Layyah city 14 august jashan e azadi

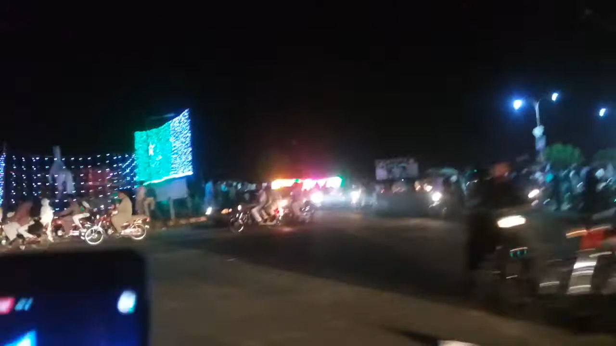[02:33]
ये घोड़ा चौक है, ये पाकिस्तान का झंडा बना हुआ है